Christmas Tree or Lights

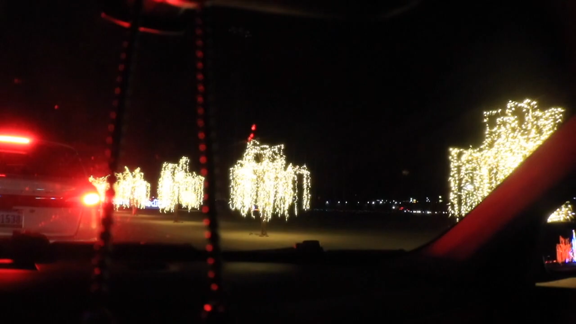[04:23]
right this is some pretty cool trees i'm gonna i want to take one of these home with that you can see